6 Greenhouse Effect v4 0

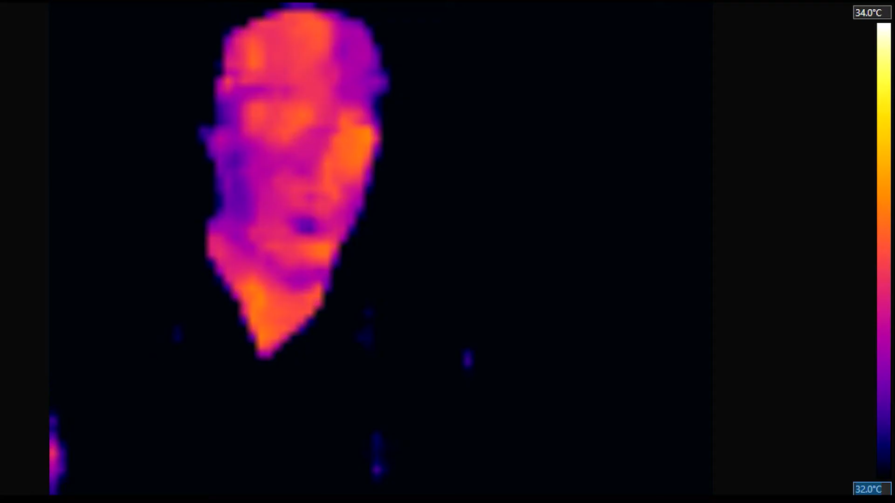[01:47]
On screen: scale top 34.0°C, scale bottom 32.0°C
When I bring up the second balloon filled with pure carbon dioxide you can see that far less
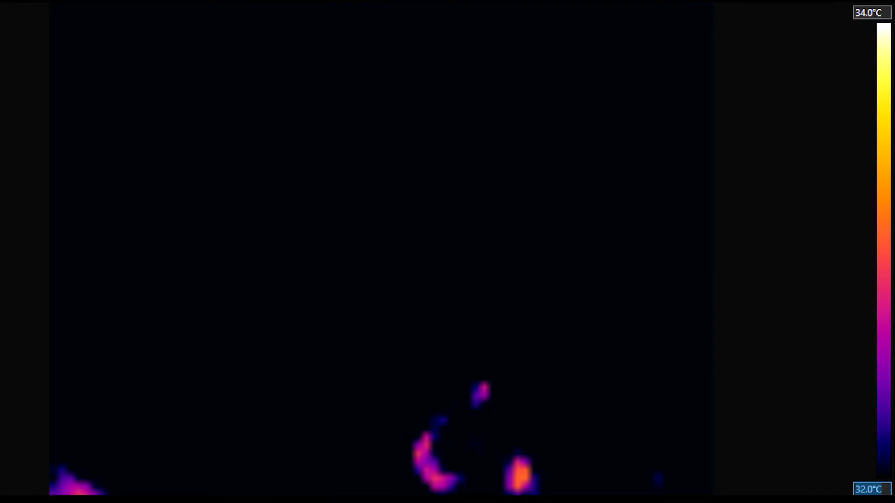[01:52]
On screen: scale top 34.0°C, scale bottom 32.0°C
infrared radiation passes through the balloon and the carbon dioxide gas reaching the camera. The image of my face in infrared almost completely disappears. I look colder.